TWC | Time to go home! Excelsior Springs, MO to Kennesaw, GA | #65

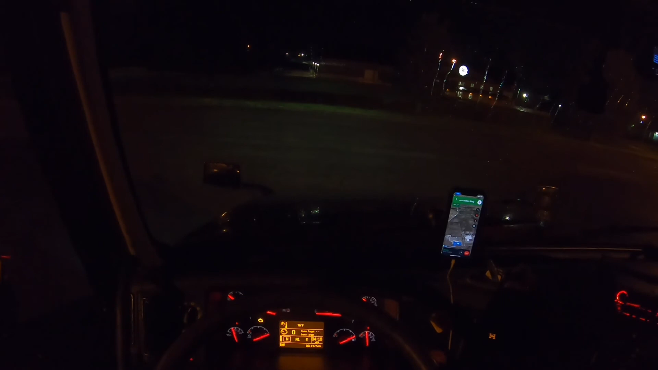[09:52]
3:17 a.m. Central time, currently located here in Excelsior Springs, Missouri.
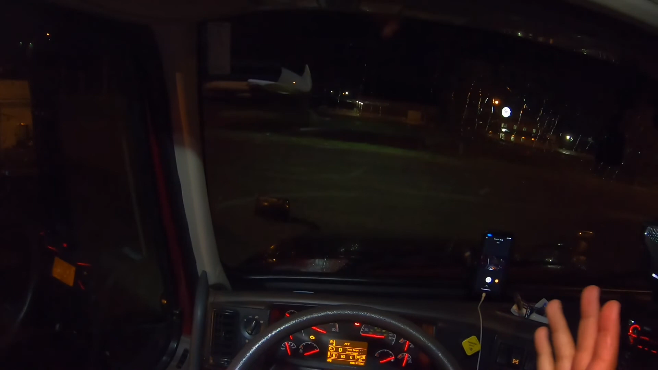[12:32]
right behind the Flying J on Interstate 49 before you get onto the 44. I spent